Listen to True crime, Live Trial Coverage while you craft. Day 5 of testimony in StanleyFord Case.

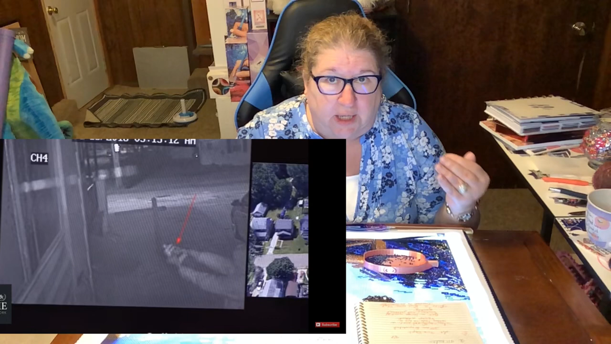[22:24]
porch of lindale lewis's house where the fire was you see him spraying down the porch now he's closer to the east side of the porch he's spraying down this porch and then he lights it on fire